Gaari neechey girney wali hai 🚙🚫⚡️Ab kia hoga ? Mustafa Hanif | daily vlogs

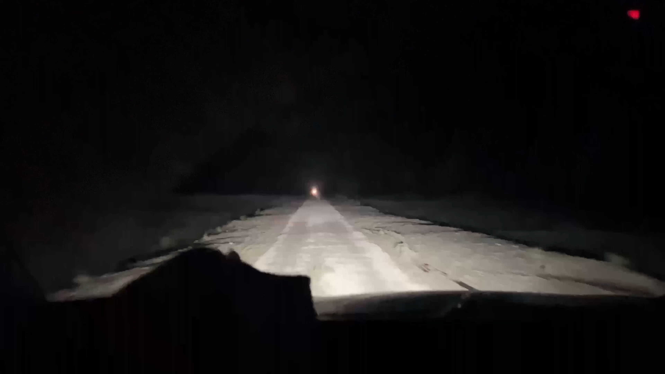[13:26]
भाई अब आप लोग देख लें कि कितना सन्नाटा है इस वक्त, मतलब यहाँ से जहाँ से हम लोग गुजर रहे हैं, क्योंकि मेन रोड जो है वो हमें छोड़ना पड़ गया,